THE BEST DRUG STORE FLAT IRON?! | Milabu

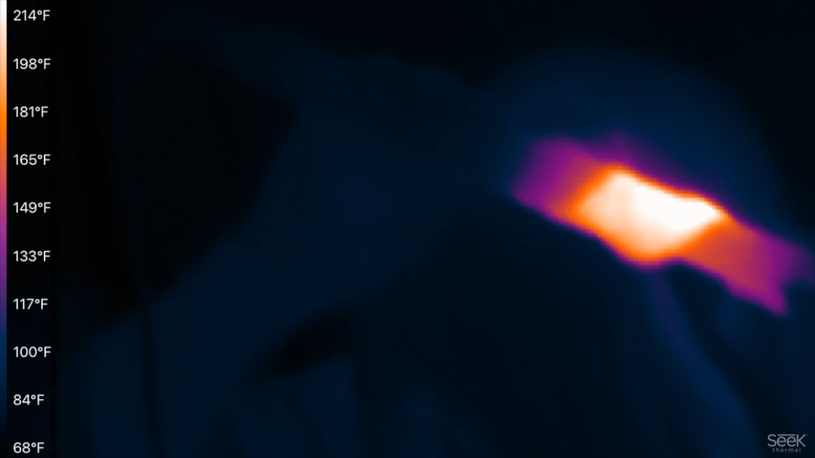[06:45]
On screen: scale top 214°F, scale bottom 68°F
We're down to 220, which is good. So we're at least 20-degree difference.